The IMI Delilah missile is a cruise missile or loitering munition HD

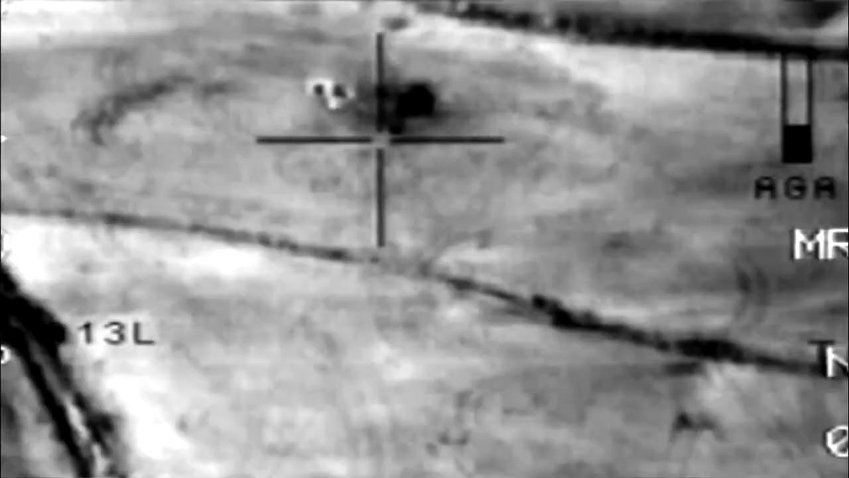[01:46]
If a target has to be verified, the missile circles over the area,
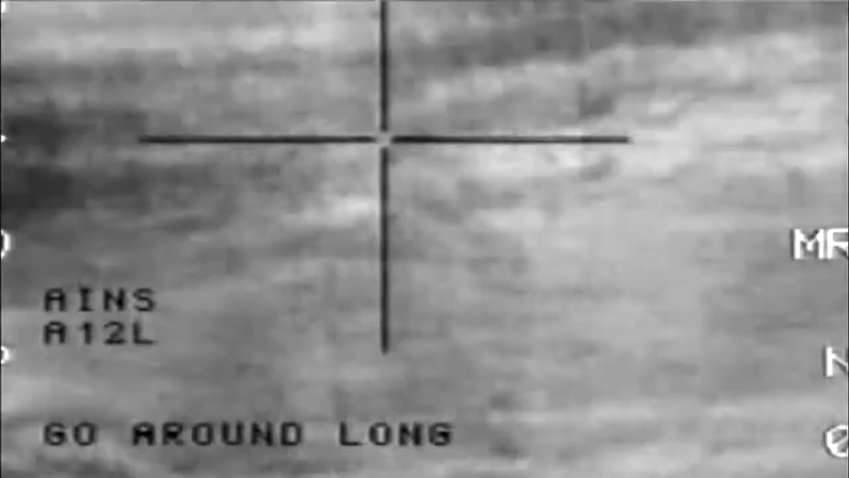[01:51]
awaiting further instruction to abort, attack, or seek out another target. The fact that the operator can see a target, understand exactly where to hit,
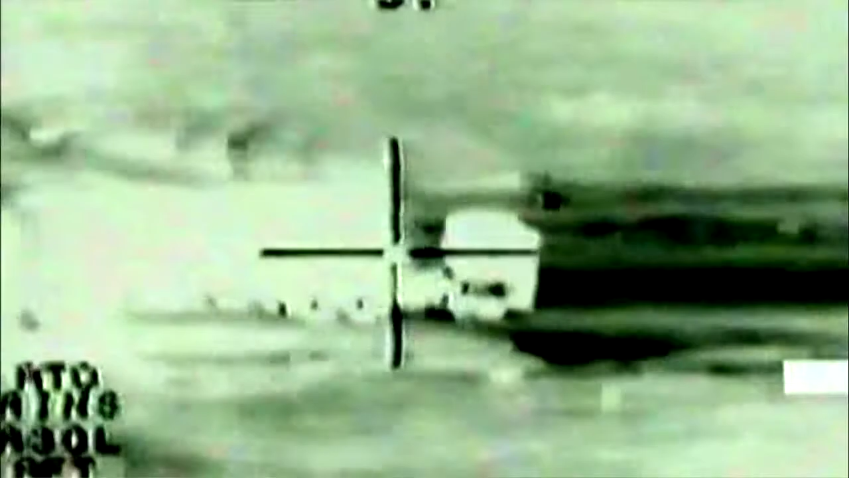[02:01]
and pursue the same specific point is critical for success of an attack like this.